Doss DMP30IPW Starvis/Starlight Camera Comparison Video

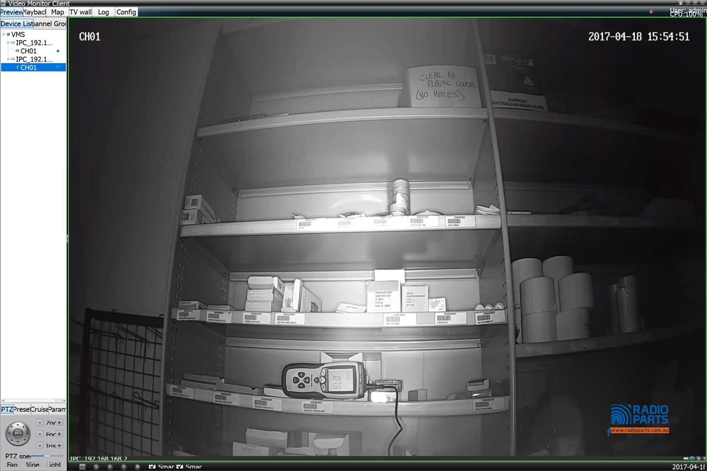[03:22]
all right now lux has gone back to around 7.8 and traditional camera still remains in infrared mode and we'll slightly open the door until the lux reading gone back to broad daylight which we can bring back a colored image for traditional ip cameras